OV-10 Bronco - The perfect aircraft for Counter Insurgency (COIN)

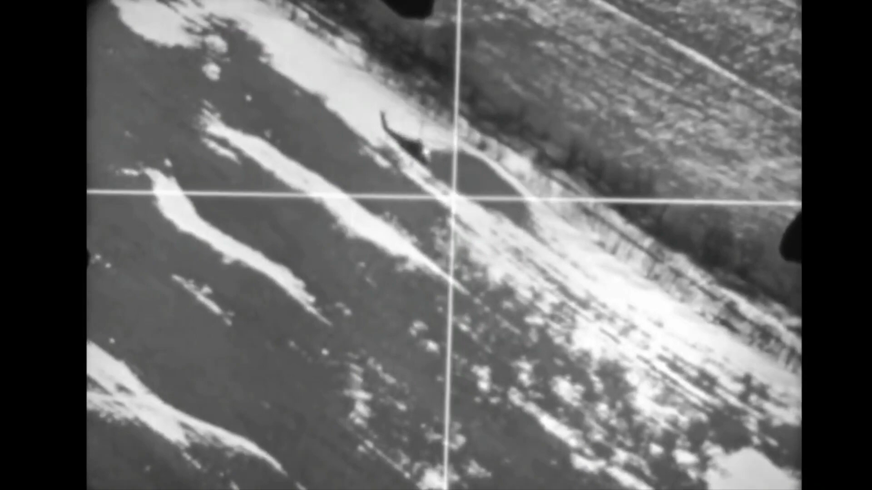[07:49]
Helicopter maneuvering had little effect on the ability of the OV-10 to maintain air-to-air orbital track in a side-firing mode.
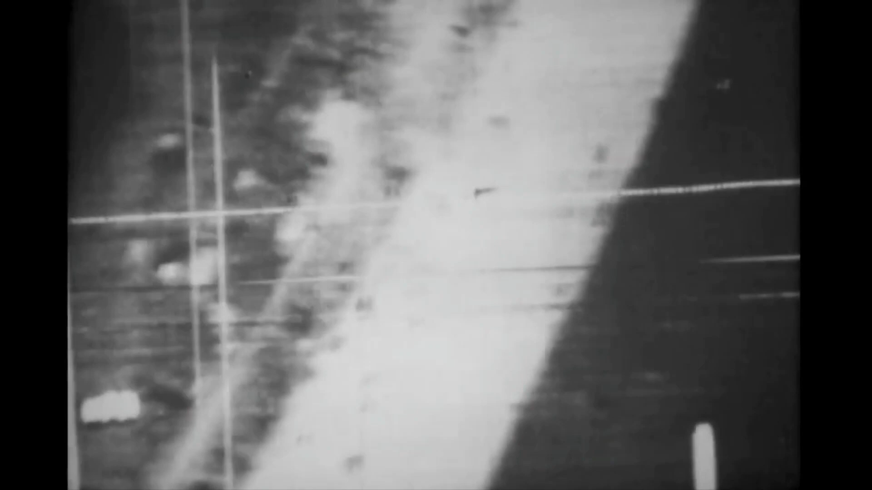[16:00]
Observation of riverine traffic. Some people moving around.